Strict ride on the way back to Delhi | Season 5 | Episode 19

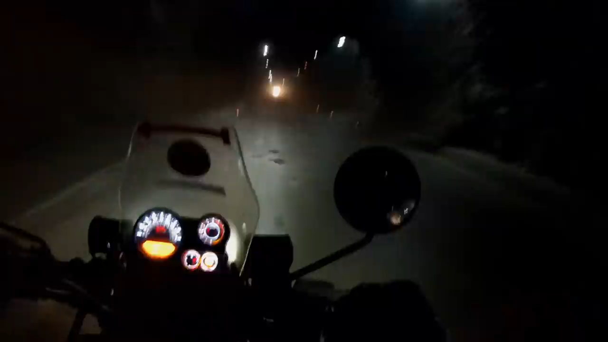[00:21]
so i have one big tunnel now and i'm guessing when i get out of the tunnel is going to be too hot because actually i'm leaving the mountain this village looks like after bombing i don't know what is happening here but